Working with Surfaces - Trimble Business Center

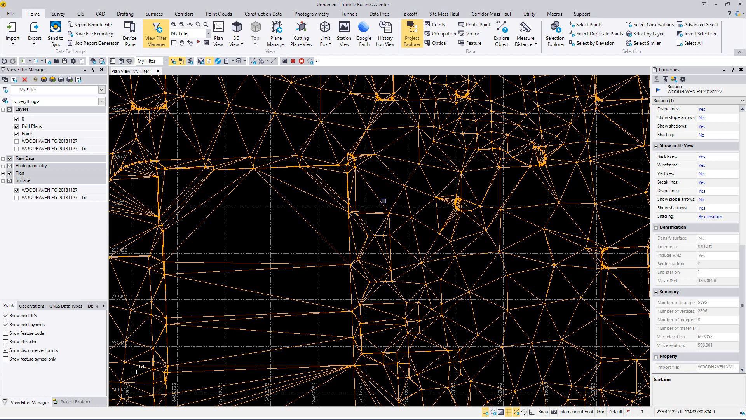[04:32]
visually to improve the quality of what you're looking at with the surface. Right now I'll switch files and let's talk about some more things. Now I'd like to talk about some of the other commands I mentioned that are going to help us in the actual production and detailing of our data. What I want to do next is the drape command. Now what I've done here is I've just drawn a quick polyline and I've put it on
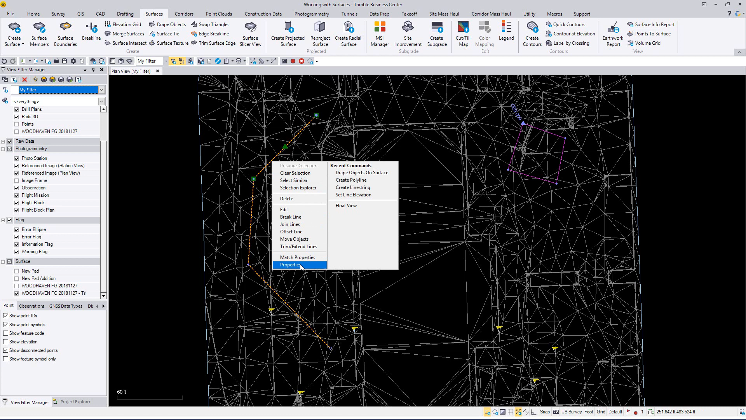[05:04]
a layer called 3D drape because that's where I'm going to put it because I like the ability to turn things on and off, move them in and out and relate to the surface. So this is what we're going to do. So I've got this line and what I want to do is execute the drape command. So I'm going to drape objects. Now this was already selected so I don't have to do anything and let's put in 3D drape layer and I'm just going to make this a sharp line and I'm going to select one and you can obviously pick to select multiple and you can use the options to select everything on a layer.
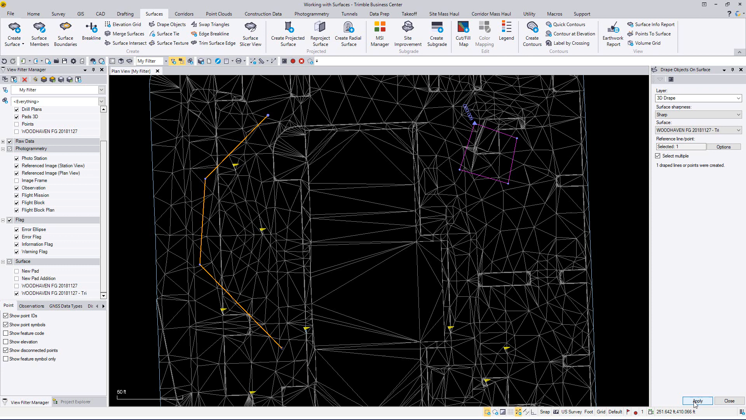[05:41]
If you've got some 2D curve line and I'll show you why that could help in a minute. So I'm going to click on apply and we've now created a drape line. And what I want to do is just bring a 3D view in and you'll see that that line is on the surface and it is elevated every time it crosses a tin line. So this thing is just laying there able to do what we want.
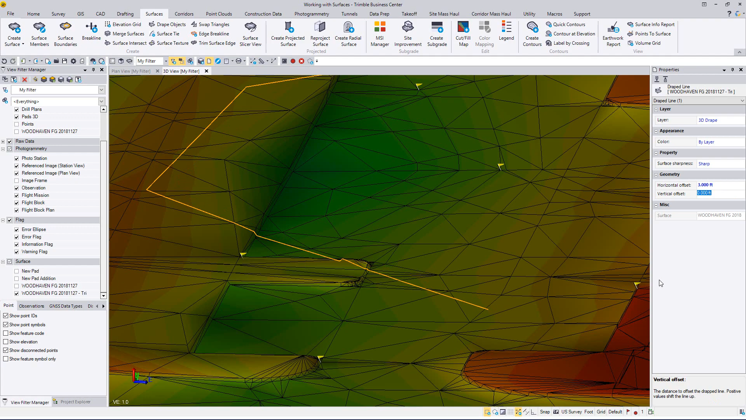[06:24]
pick on the properties and what you can do is you can take and move it. Now you can take that line and I just moved it 3 feet out and if I want to make it a foot higher I can do that and now you'll see that
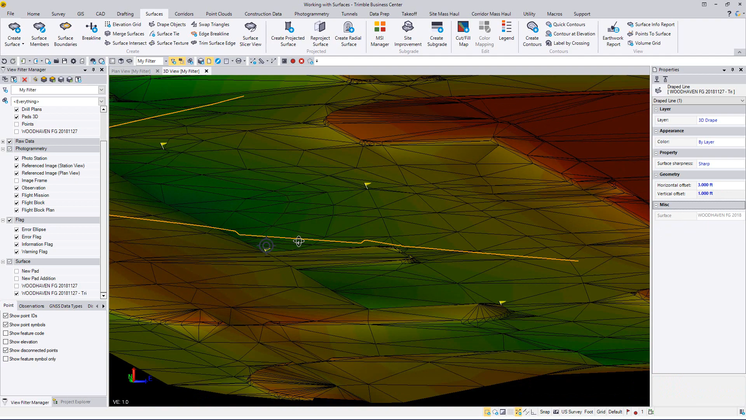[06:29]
that line is above the surface by a foot.
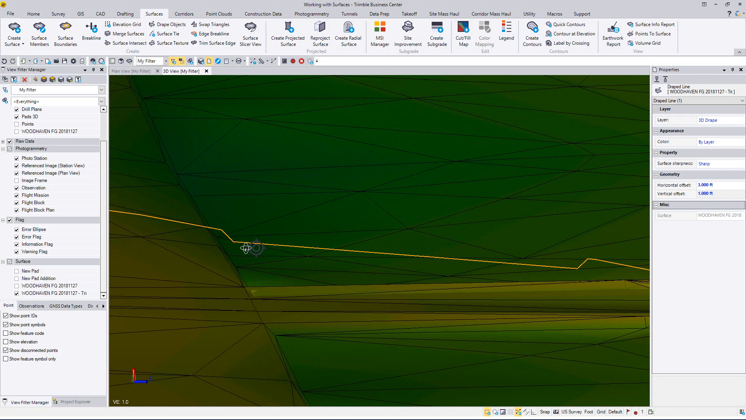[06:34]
So it really is a great tool for taking the line and moving it. Now this comes into play when I've got a curb line and I want to take and drape a line over my top back of curb and then do a 3D curb offset. This allows me to go in, pick that line and then get the properties of it and move it as opposed to doing an offset the line because I've already got a top back of curb line. I just want to take that drape line and move it out.
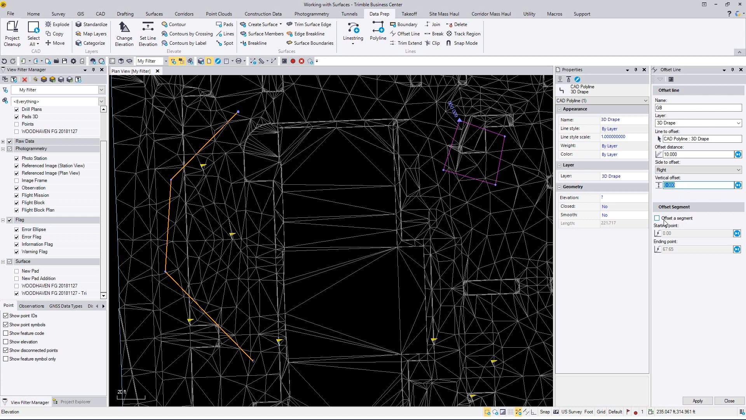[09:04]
I tab, it highlights that and then it brings me a rubber band so I want to go to this side and my vertical offset is going to stay at 0 and I can offset a segment if I wanted to and pick that but I'm going to apply that and get that offset so I can use that as a